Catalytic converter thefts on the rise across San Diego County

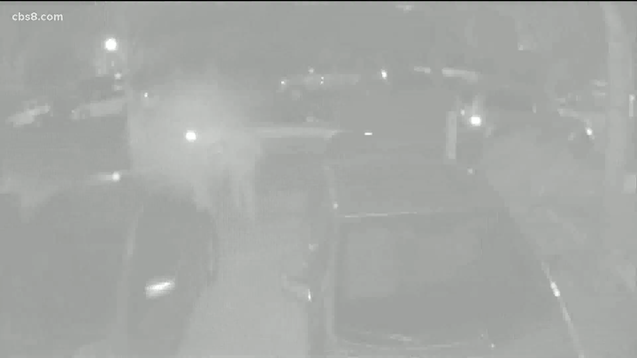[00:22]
This is surveillance video from Chula Vista showing two thieves ripping
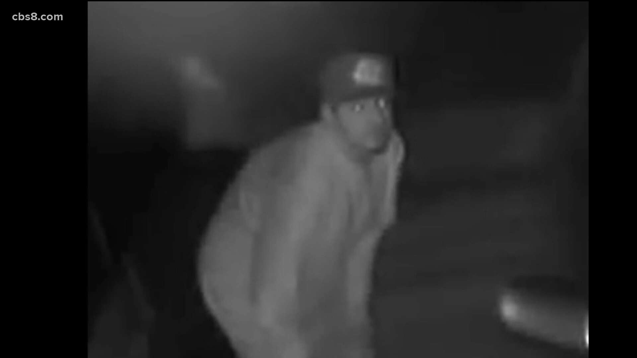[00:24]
off a catalytic converter from a Toyota Prius.